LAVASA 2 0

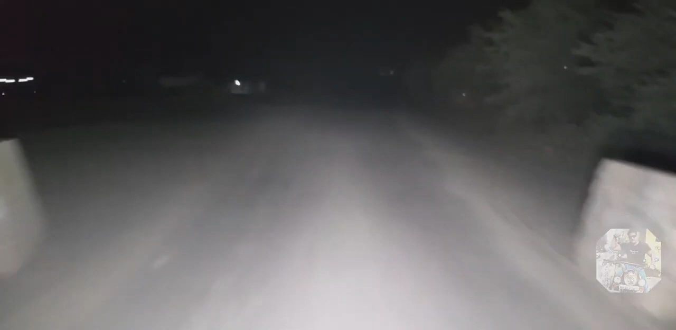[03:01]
साला संडे म्हणून इथं काय नाही, आता रात्रीची पण इथं गर्दी असते, एवढी गर्दी असते की फुल. रस्त्याची तर काय समजूनच जा काय झाले ते, फुल काळोख असतं या रोडला. खराब रस्त्यांना सुरुवात झाली. जय शनिदेवा.
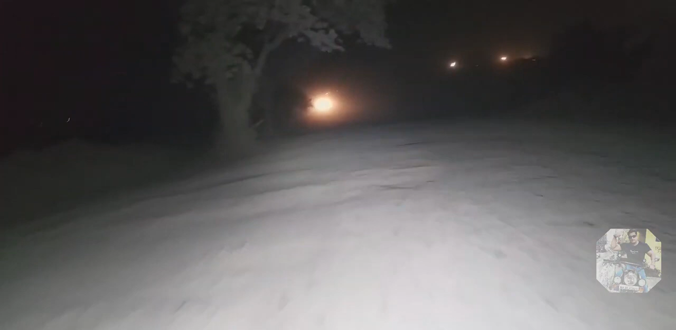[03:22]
पनवेल जवळ पोचलो आपण, पनवेल जवळ. हा पनवेलचा नवीन ब्रिज आहे, नवीन.
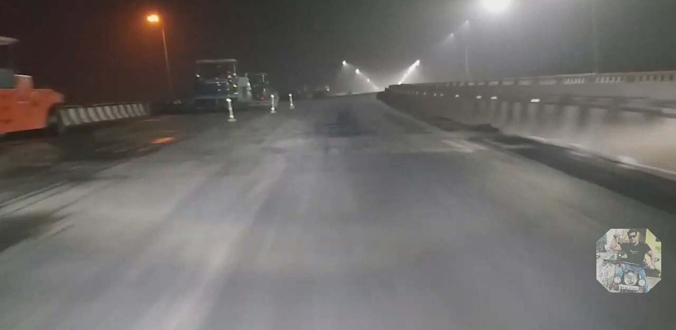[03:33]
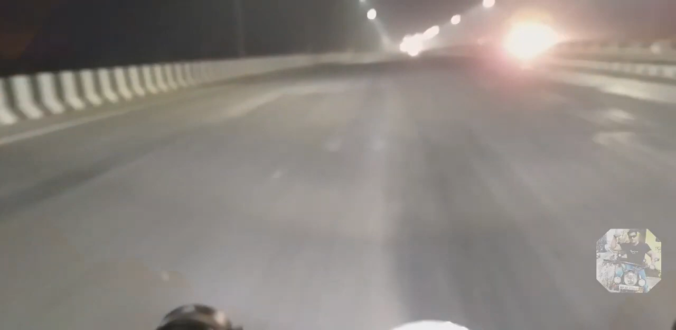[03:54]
पनवेल सिटी, हा पनवेलचा करंजाडे एरिया, करंजाडा एरिया. ना हा ब्रिज हा डायरेक्ट बाहेरून जातो. इथे राईट मारला तर आमचं डोंबाळा कॉलेज आहे, जिथे माझं 13 to MA हे शिक्षण मी पूर्ण केलं. हा डायरेक्ट बाहेर रोड जातो, हा डायरेक्ट रोड भेटतो पळसपा फाट्याला.
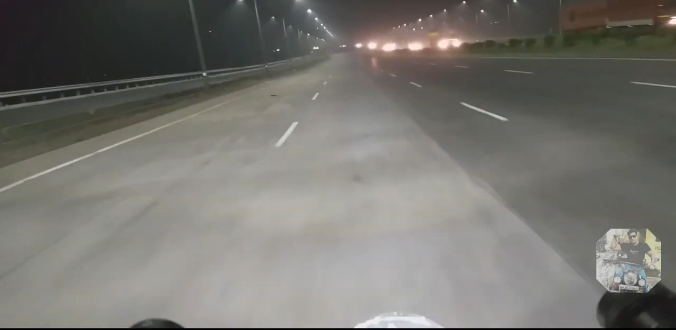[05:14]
रोडचं काम झालेलं आहे मला वाटते, नंतर इथे टोल लागणार आहे 100%. पाटा रोड बनवला एकदम नंबर वन. टेक द नेक्स्ट लेफ्ट. आता इथून टर्न मारावा लागेल आपल्याला, लेफ्टला जायचं, लेफ्ट. आला पळसपा फाटा.
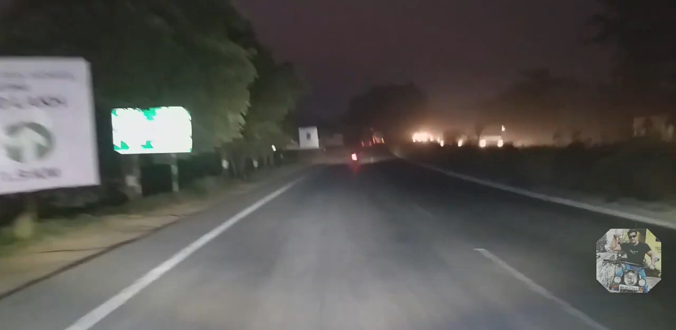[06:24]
समोरून रायडरचा ग्रुप चालला कोणता तरी. बरं आहे, सकाळची अशी मजा वाटते, मस्त एकदम क्लायमेट होत चाललं आहे.
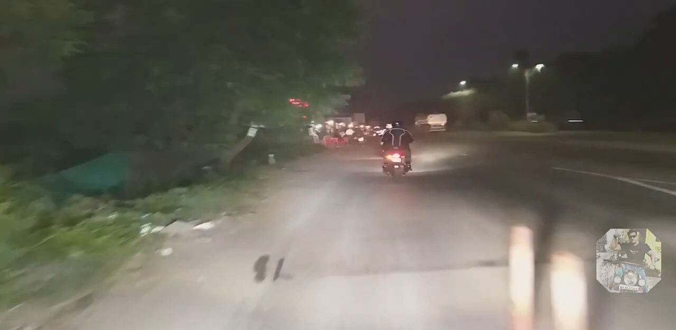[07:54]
शेडूंग फाट्याचा टोल क्रॉस केलेला आहे.